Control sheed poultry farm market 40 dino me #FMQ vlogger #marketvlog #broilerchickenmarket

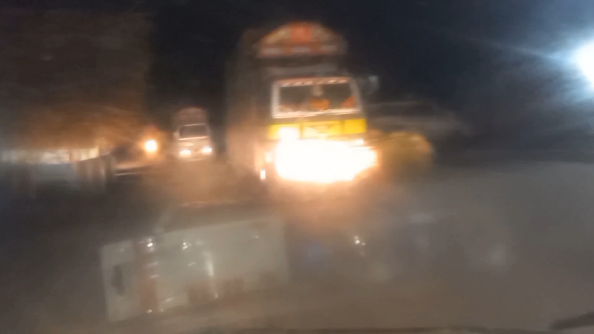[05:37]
दोस्तों हम कांटे पे पहुंच गए हैं, ये गाड़ियां पहले से ही खड़ी हैं, देख सकते हैं।